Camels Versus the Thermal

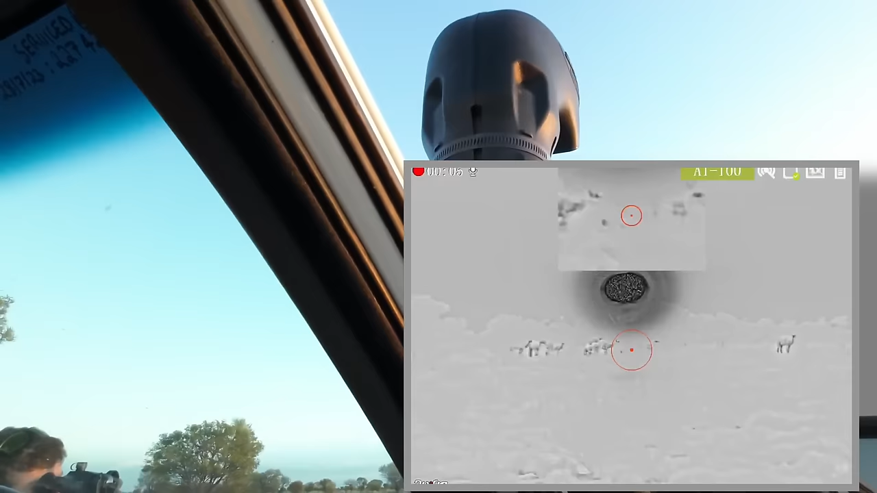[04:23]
I've got one, two, three, 4, 5, 6, 7, 8, 9, 10.